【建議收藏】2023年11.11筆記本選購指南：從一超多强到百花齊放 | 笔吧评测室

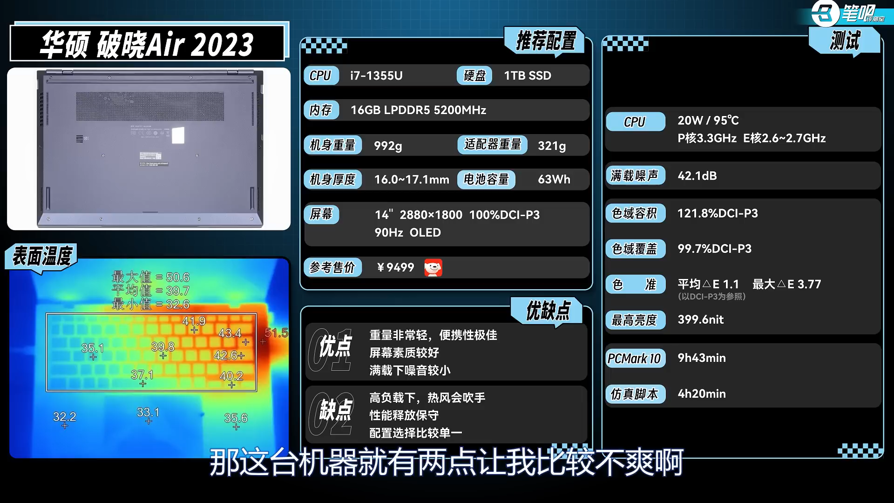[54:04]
那这台机器就有两点让我比较不爽首先第一就是可以看它的热成像图
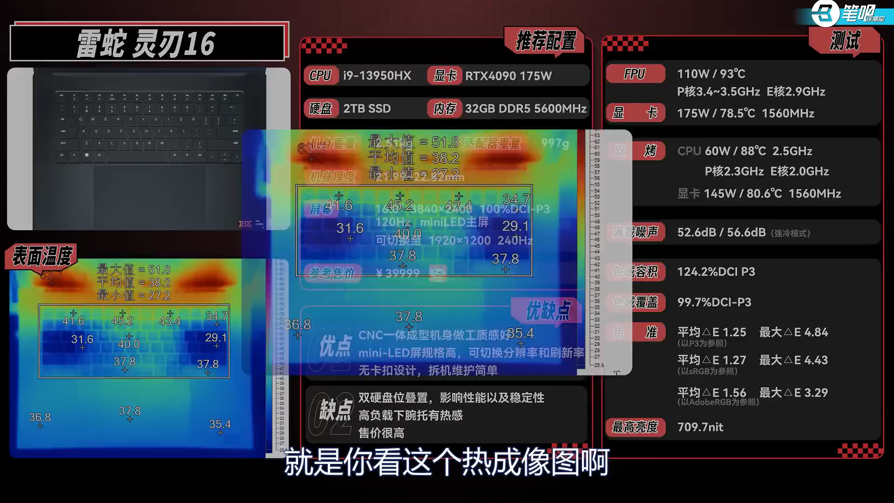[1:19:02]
你看这个热成像图它的腕拖是热的你发现你在高负载下它腕拖是可能传导热传导很快它腕拖是热的然后呢那个两个风扇下面又是凉快的所以说你在用这台电脑的时候你会觉得指尖很凉快然后那个手掌这边就很热就不是很热就是有一点热感有一点
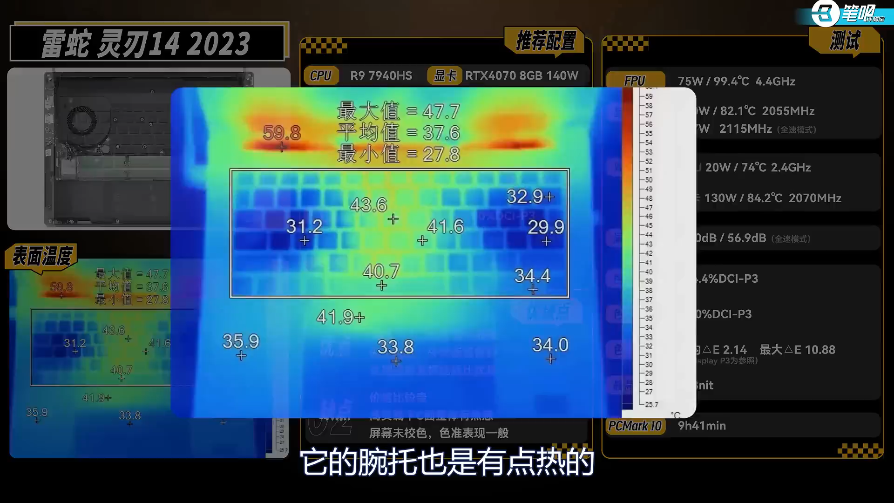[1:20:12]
腕托也是有点热的所以说你用的时候啊你要留个心眼你会觉得说手掌有点热很正常很正常还